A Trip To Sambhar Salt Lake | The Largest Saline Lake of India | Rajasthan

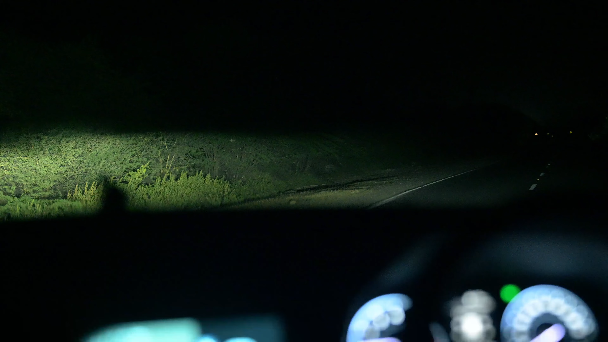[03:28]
भी कुछ नहीं है। अभी मैंने यहाँ पे कुछ देखा था यार, कुछ जानवर था पर गाय तो नहीं दिया, वेरी श्योर कुछ था, क्या था? देखा तो मुझे भी था।